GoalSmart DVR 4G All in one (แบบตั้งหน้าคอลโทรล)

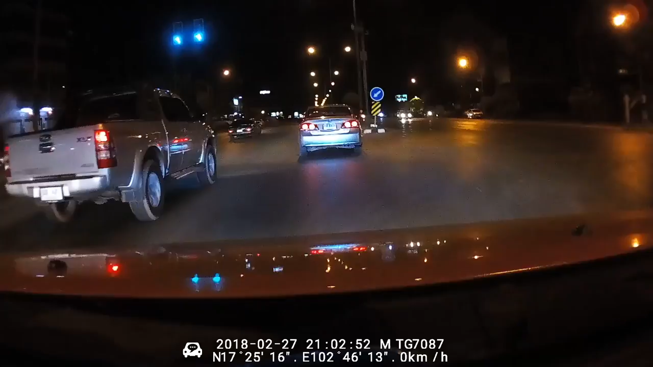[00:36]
GoSmart DVR 4G แบบตั้งหน้าคอนโซล กล้องหน้าชัดทั้งกลางวันกลางคืน